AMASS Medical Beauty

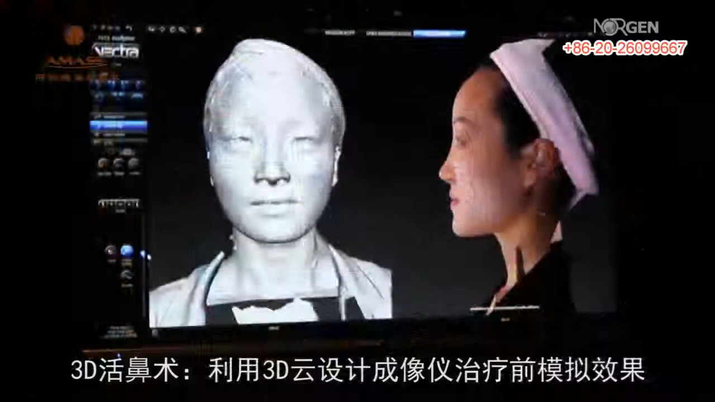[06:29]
3D活鼻术利用3D云设计成像仪治疗前模拟效果选择最佳的治疗方案